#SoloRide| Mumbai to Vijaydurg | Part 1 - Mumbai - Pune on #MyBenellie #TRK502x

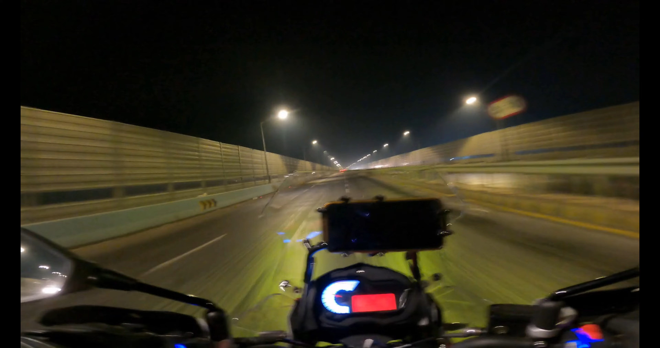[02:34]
Manpur flyover, the newly built flyover. This has eased out a hell lot of a traffic which we used to face before the flyover was built, and through a densely populated area. Earlier we used to travel through the densely populated area. Now thank God this thing has come up.
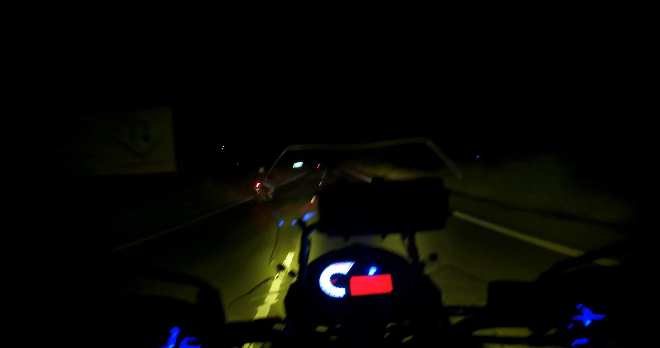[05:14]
देखो ये जो है नॉर्मल लाइट्स है हमारी,
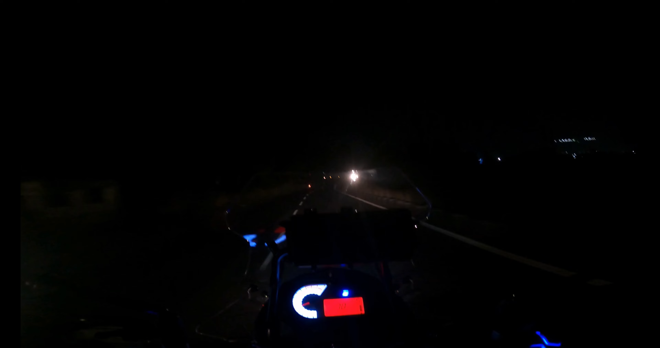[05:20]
शायद पीछे से ये नॉर्मल लाइट्स है जो कंपनी फिटेड आई है, और ये है जो मैंने फॉग लैंप्स लगाई है।
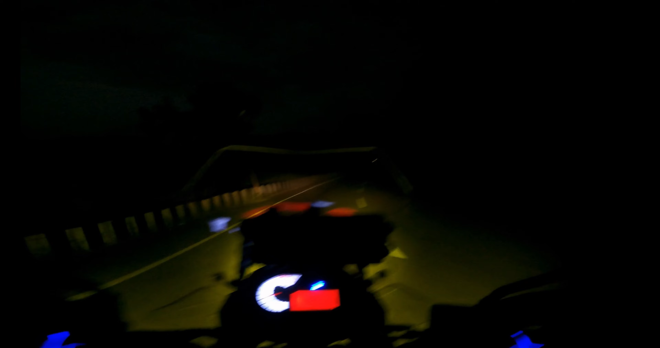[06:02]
अंधेरे में हम लोग खंडाला घाट क्रॉस करने की कोशिश कर रहे हैं। होपफुली सक्सेसफुली हम क्रॉस करेंगे।
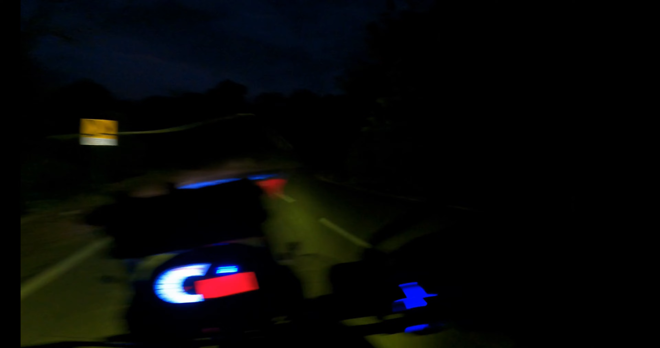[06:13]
काफ़ी दूसरे बाइक भी दिख रहे हैं, इसका मतलब इट इज़ डुएबल, ऐसा कुछ प्रॉब्लम नहीं है। अच्छा ओके, रिक्शा भी है, आई थिंक इट इज़ वेरी मच डुएबल। चलो मिलते हैं सीधा लोनावला में।
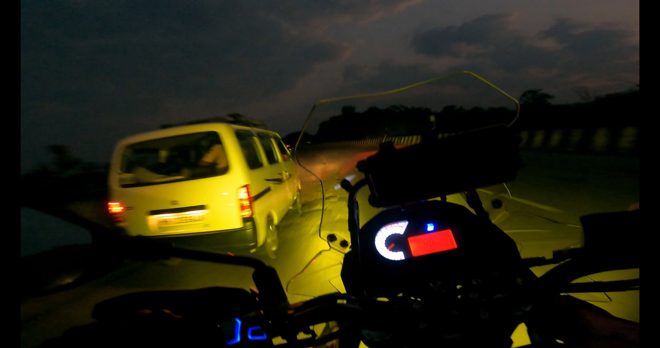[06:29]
तो यस, थोड़ी सी सुबह होने लगी है।